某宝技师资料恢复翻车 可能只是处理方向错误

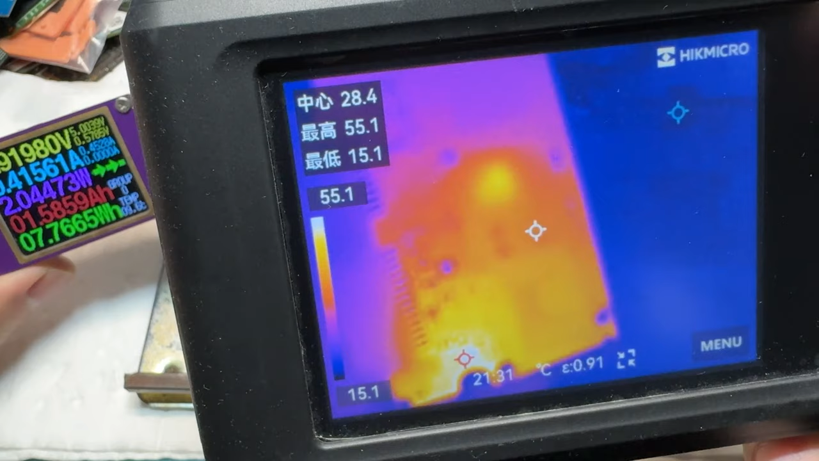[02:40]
On screen: spot 28.4°C, max 55.1°C, min 15.1°C, scale top 55.1°C, scale bottom 15.1°C
可以看到这里一共有两个发热点红的最厉
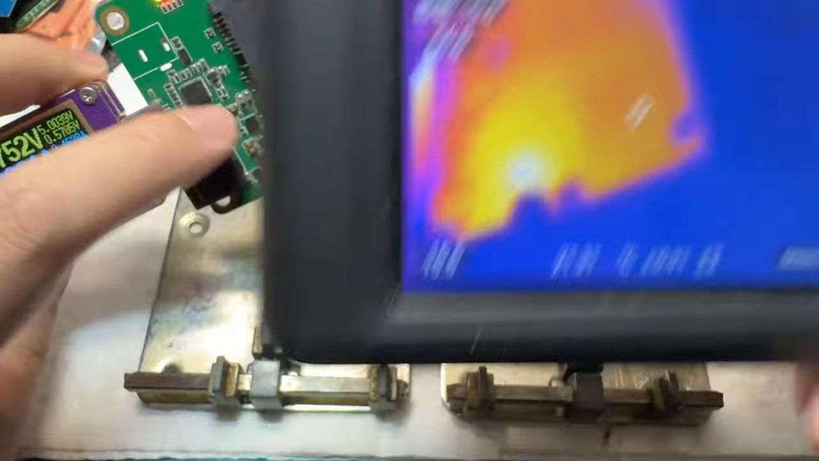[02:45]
害的是下面这里这对应的是一个电源芯片
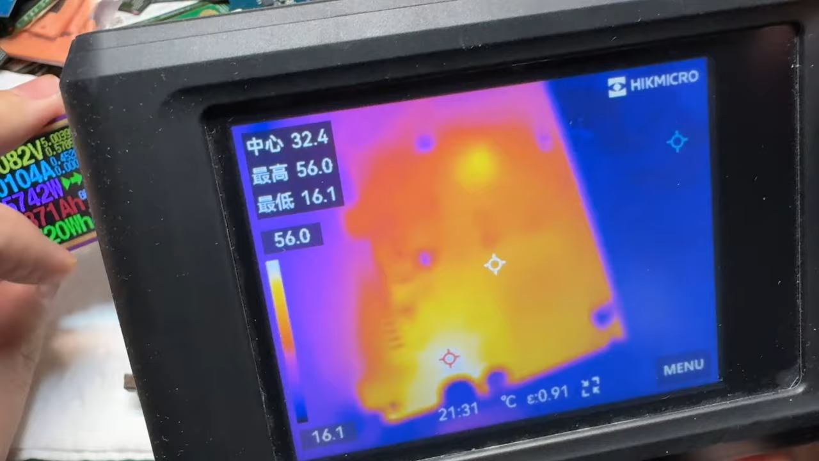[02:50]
On screen: spot 32.4°C, max 56.0°C, min 16.1°C
其次嘛就是这个主控非常奇怪的是上家为什么选择干右边的这一个电源芯片而不是发热最
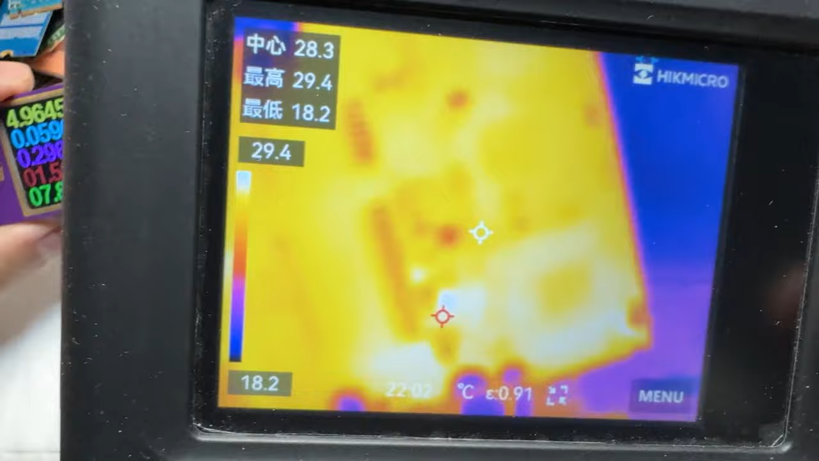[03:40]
On screen: spot 28.3°C, max 29.4°C, min 18.2°C, scale top 29.4°C, scale bottom 18.2°C
看着好像挺好的再来测量一下这些电源输出这个应该没问题了3.